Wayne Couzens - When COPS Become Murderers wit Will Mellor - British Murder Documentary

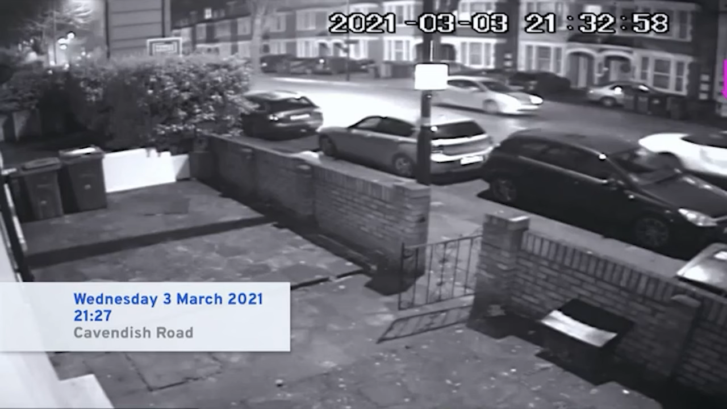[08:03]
So I wonder if he spotted her. And that was a car he'd hired. It wasn't his own car. He's done all his prep. He's ready to go. There's Sarah. That's her.